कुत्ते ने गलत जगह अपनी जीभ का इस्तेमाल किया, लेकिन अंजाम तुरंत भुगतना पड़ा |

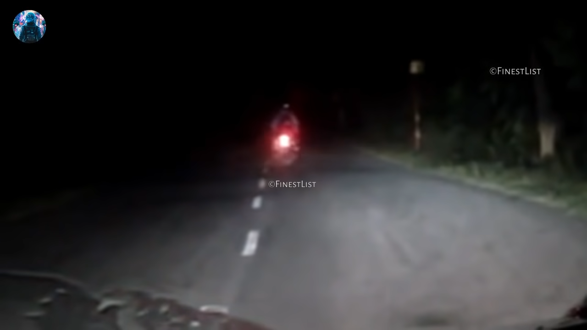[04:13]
और वीडियो बना रहे लोगों ने अपनी गाड़ी को जंगल के � बीच रास्ते में रोक रखा है दरसल उन्हें वहाँ बाग दिखाई देते हैं लेकिन दोस्तों इसके बाद जब दूसरी एक बाइक पर दो लोग